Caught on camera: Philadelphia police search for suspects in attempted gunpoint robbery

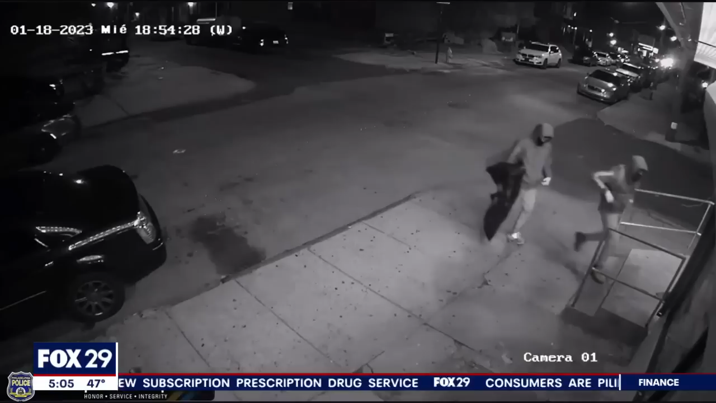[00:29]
before 7 p.m that captures two men walking into new 43rd